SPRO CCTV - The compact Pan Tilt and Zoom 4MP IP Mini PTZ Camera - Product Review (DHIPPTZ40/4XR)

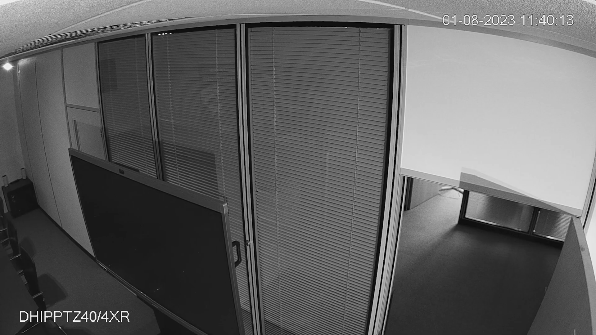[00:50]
remarkable 15 meter ir range and its starlight technology ensures impressive surveillance even at night or in poor lighting conditions and with this